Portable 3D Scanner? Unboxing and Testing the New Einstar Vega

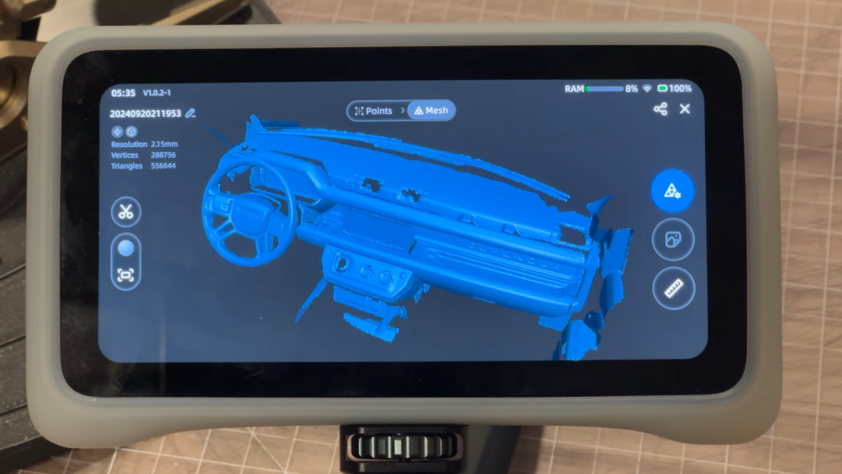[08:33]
the dark interior this scan was captured in about a minute and did have spots where data was not captured as well as it could be these were errors on my